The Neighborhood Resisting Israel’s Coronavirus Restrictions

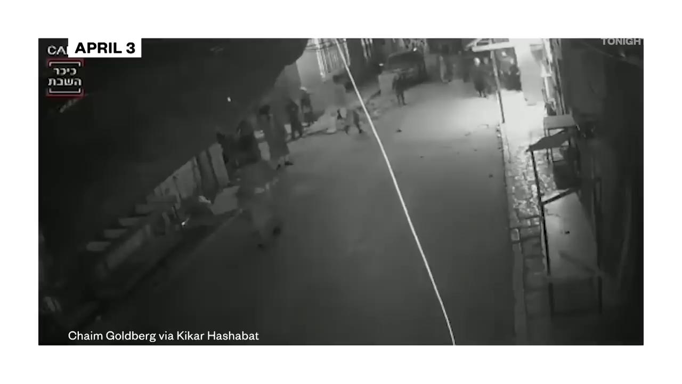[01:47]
The police came and they were shooting flash bombs, and they came to a minion of 10 Jews that were all spread out so they wouldn't get the disease, if there is such a thing, if it's not 5G and all this.